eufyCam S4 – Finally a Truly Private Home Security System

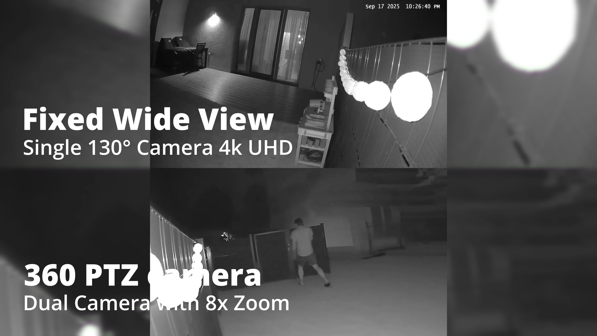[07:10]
your house or trying to get in or stuff like that and it's also worth mentioning that the motion detection really worked flawlessly in our